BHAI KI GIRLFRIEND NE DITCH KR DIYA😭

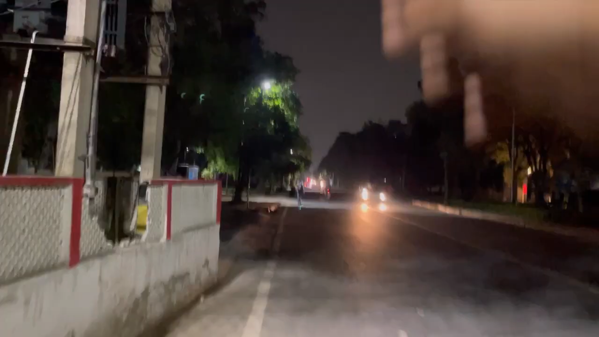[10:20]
भाई वो देख लड़का अंदर के भाग रहा है, उसको लग रहा है साइकिल छीन ले भाई,